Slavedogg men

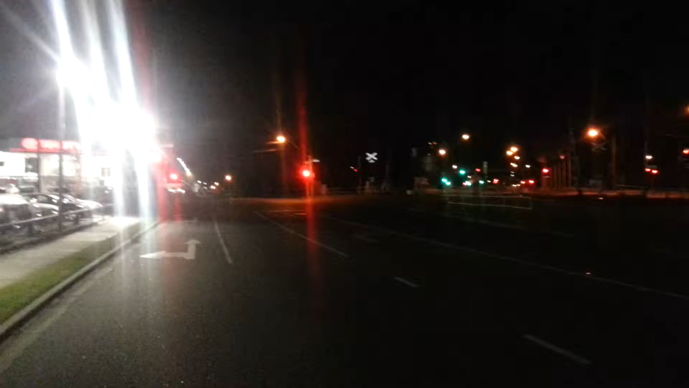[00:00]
Here we are mate, Frankston, 3.30am. Not a human soul in sight.